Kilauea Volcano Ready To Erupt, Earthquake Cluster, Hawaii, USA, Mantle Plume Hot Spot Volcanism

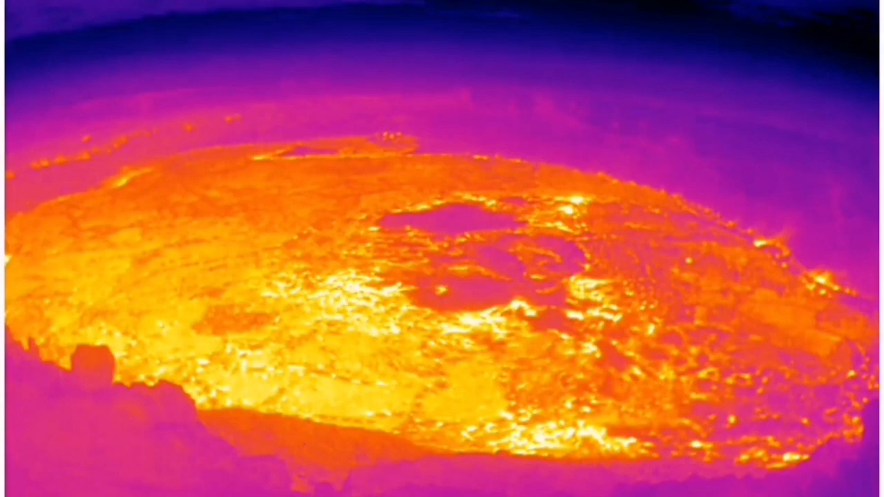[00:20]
actually there it shows the magma is present I will show a diagram of the depth of the magma also this is in the biggest island of the Hawaii we have a
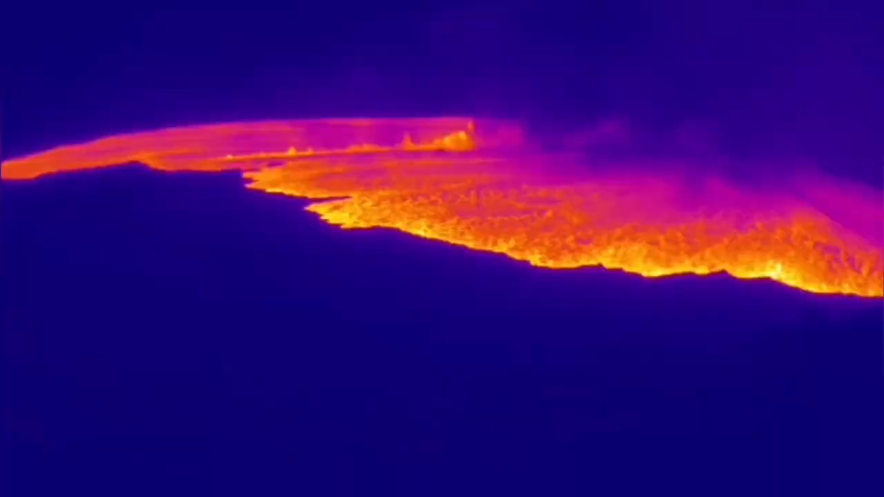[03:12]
island you can see the thermal image is all over the place the lava is